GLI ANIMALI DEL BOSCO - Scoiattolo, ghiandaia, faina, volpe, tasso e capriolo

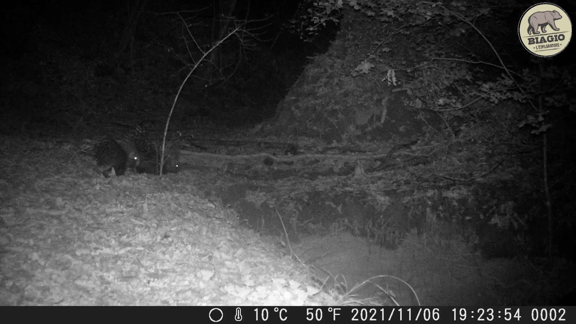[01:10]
buona passeggiata amici istrici un cinghiale solitario che strano in genere siete sempre in tanti sarà un esploratore è tornata la faina ha una bellissima lunga cuore sapete che è il ghiotto di miele non le piacciono solo le uova di gallina la volpe sta cercando qualcosa da mangiare
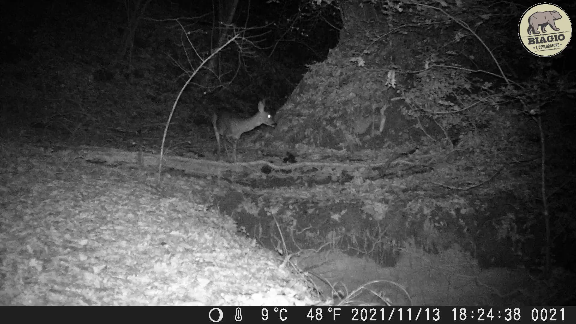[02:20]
ciao capriolo che vogliamo fare siamo un po' addormentati mangiamo qualche fogliolina prima che cadano tutte